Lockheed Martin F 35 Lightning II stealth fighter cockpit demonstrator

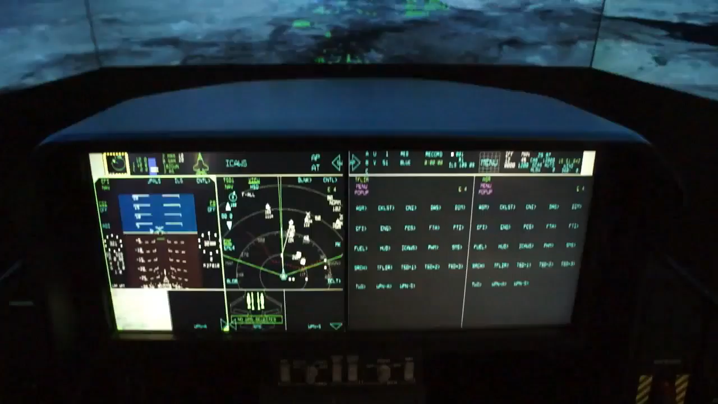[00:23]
so the pilot can select whatever he wants for whatever display he wants as he's flying.
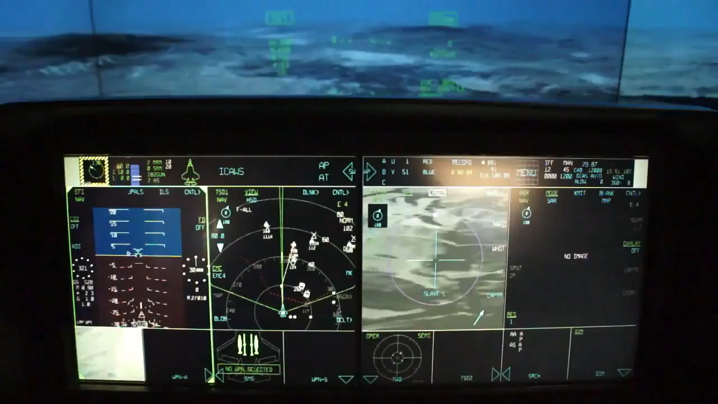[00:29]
They operate in combinations of three, so these subportals, when I touch the center, become the main portal. So these three operate together.
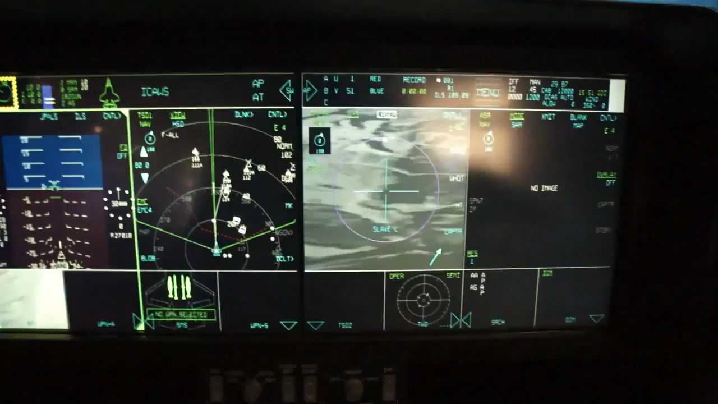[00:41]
The main display is the tactical situation display, so I want to make that a little bigger. So I hit the arrow to hide the subportals.
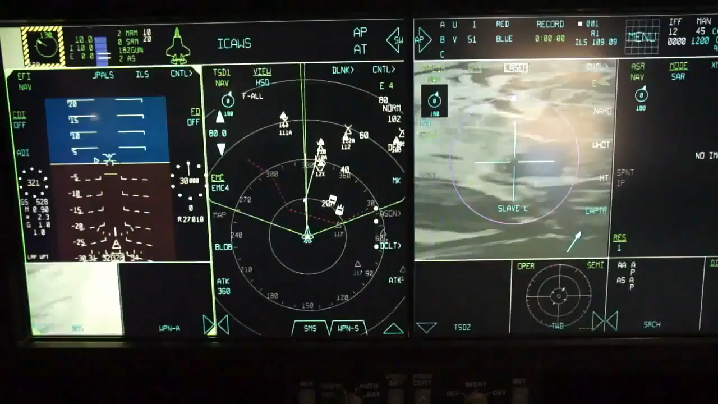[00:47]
Hit the other arrow, and I can hide the main portal and the other subportals. Here's the store's management display. I don't want to have to keep switching back and forth between my main tactical situation display and that store's management. So I'm going to take an unused portal, make it the main display, select my menu, hit store's management, and I just moved it from the subportal there over here.
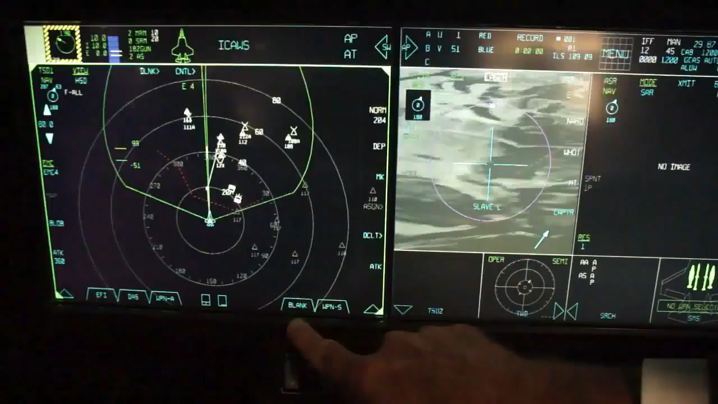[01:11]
So that's an example of how the pilot can design the cockpit. Our main display, which makes this fifth generation, is that left-hand display, tactical situation display. The little triangles are surfaced or missile sites. These two white squares are enemy airplanes.
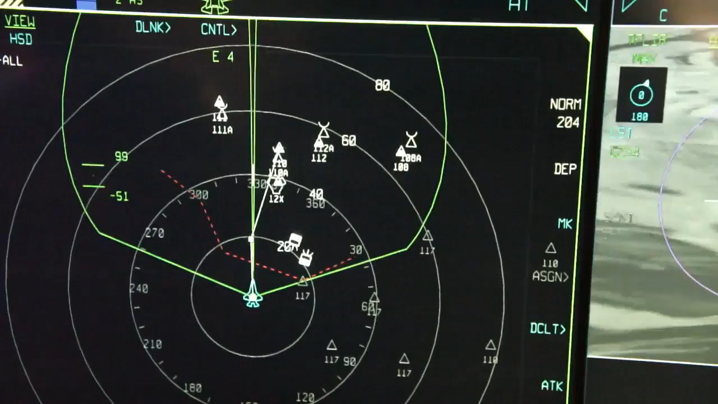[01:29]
That odd symbol is an airfield, and there are pages of symbols and colors for the pilot to learn.
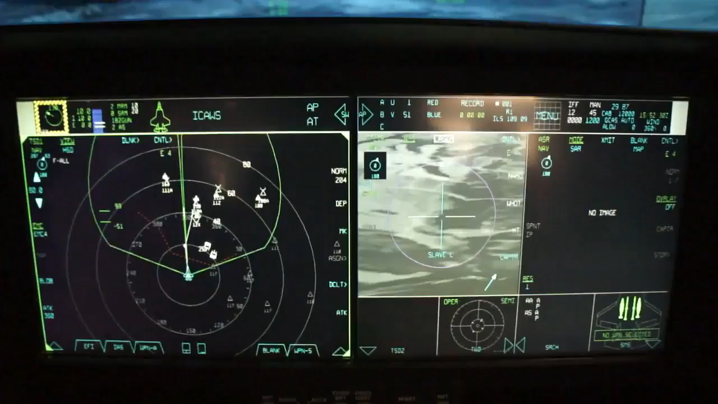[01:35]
This is a fairly simple scenario. So the key to that is we have air-to-air and
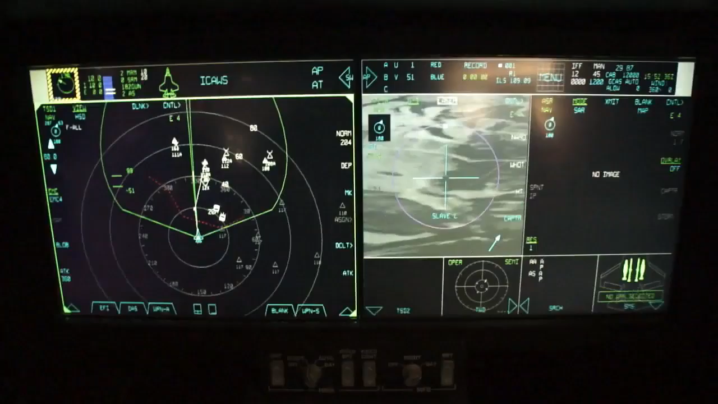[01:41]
air-to-ground targets on one display all the time. Where is that information coming from? As a pilot, I don't care. It can be coming from my radar, my wingman's radar. Anybody who can contribute information that goes through my scenario computer will be put up on that display.
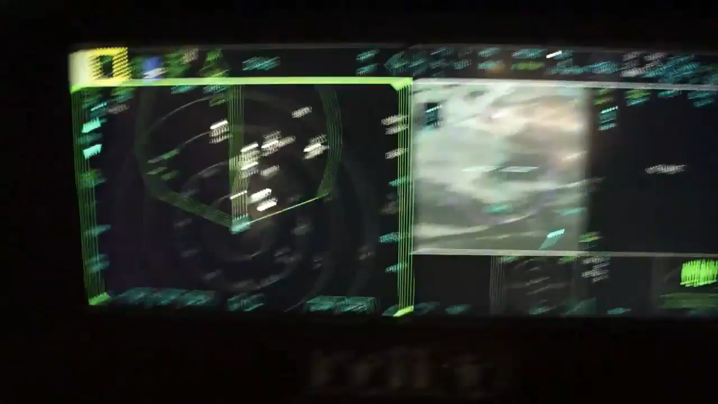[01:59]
And then I'm going to use my, you go ahead and use it, the cursor slew controller, and you're operating your cursors. Put it down on one of these fighters. And that blue airplane in the center is you.
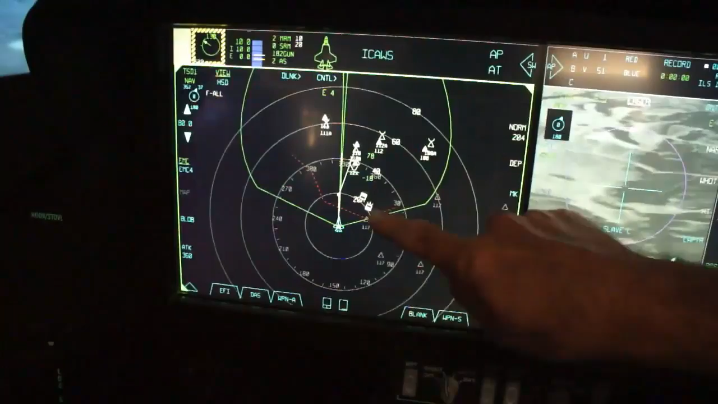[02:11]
Put it down here on one of these guys. There's my target data box telling me everything the airplane knows about that one fighter. I'm going to use my target designation switch and make that guy a target.
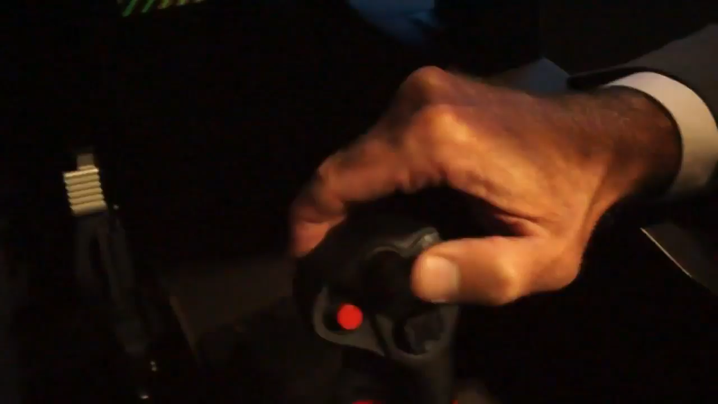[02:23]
You'll notice it is a dashed red line around him because we don't currently have a weapon selected.
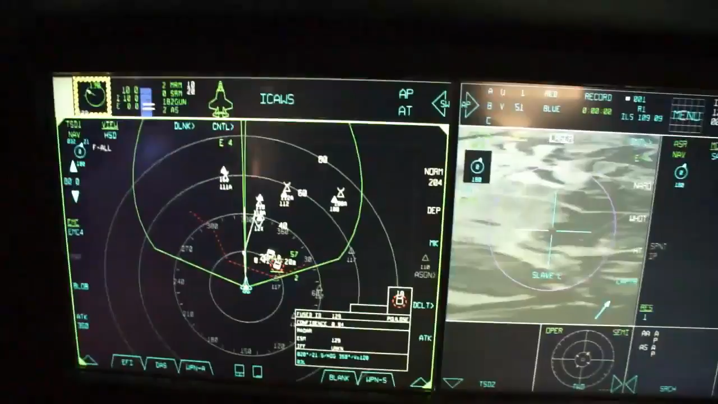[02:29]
So I'll take this top button, give it a quick click forward, and we've just selected the AMRAAM missile over here on the store's management display. So now we have a solid red line. So that guy is now a target, and it has indicated also the weapon information on my head-up display. So that target is 21.5 miles away. We're closing at 120 knots.
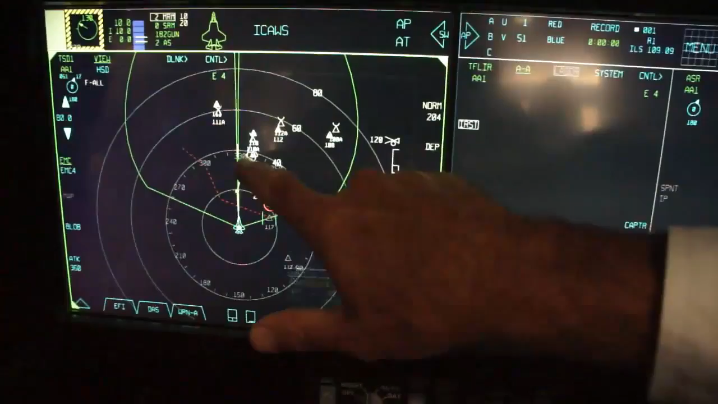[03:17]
Now use your cursor slew controller again right here, and let's move it up to that odd-looking symbol that it locked onto that air-to-ground target.
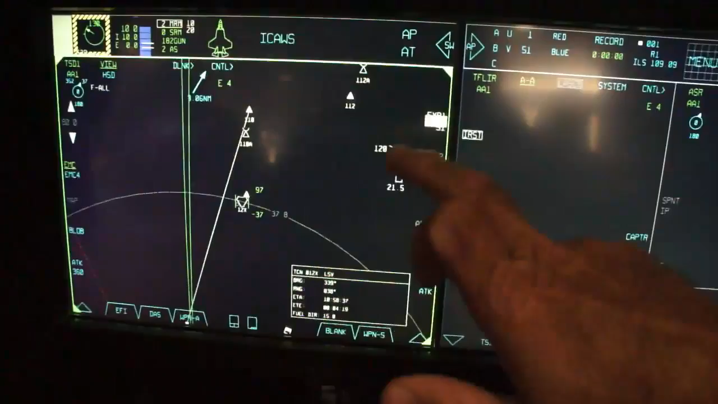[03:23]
I'm going to zoom in, and actually that tiny little circle is the airfield. So go ahead and put your cursors on the airfield. I'll use my target-designate switch, make that button, make that an area of interest.